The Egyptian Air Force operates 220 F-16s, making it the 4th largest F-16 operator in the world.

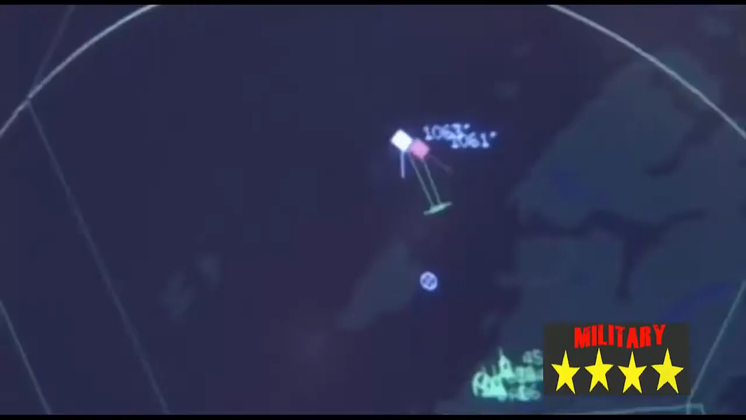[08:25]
Aircraft Radar Modifications and Other Related Elements of Program Support Principal contractors for the upgrade program will be McDonnell Douglas, St.